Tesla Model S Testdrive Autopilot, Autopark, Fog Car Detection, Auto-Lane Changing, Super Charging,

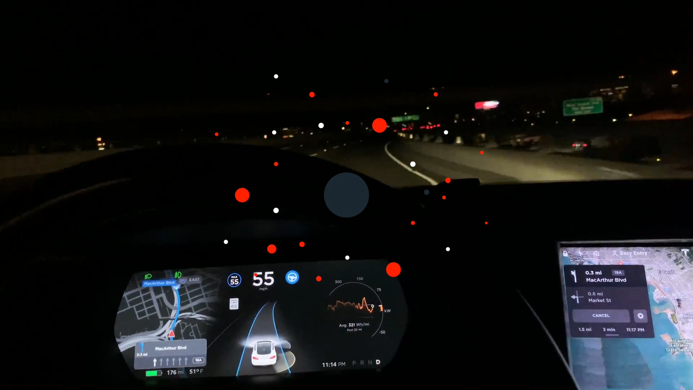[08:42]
oh now I have to go left okay nope oh nope okay left
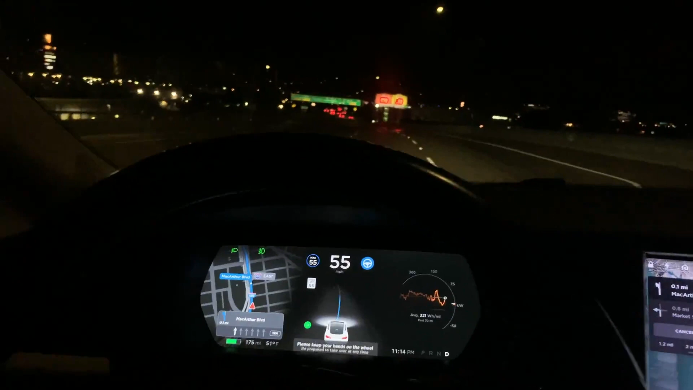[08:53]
now take exit 19a on the left
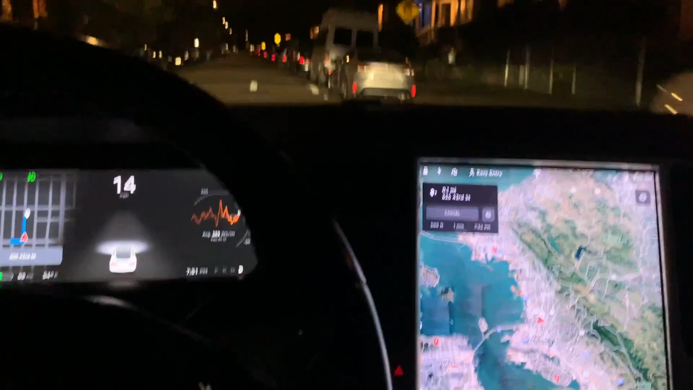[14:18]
so here is me finalizing uh parking auto parking so you gotta I think you gotta
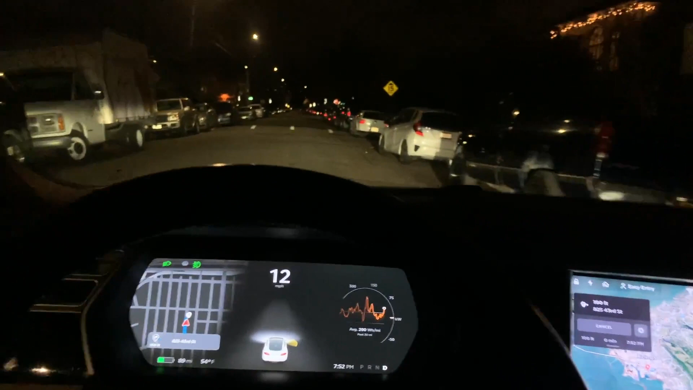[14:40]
would love to have their car parallel park for them so check this out here's my spot
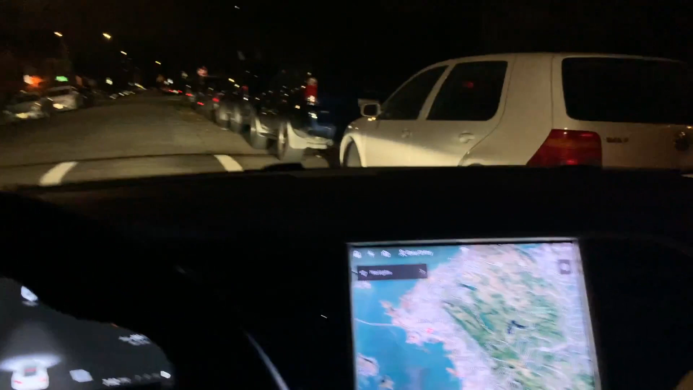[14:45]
I'm at my destination done okay see and it says p it knows there's a parking spot right there which there is see isn't that cool it like knows that there's parking spots so then you put it in reverse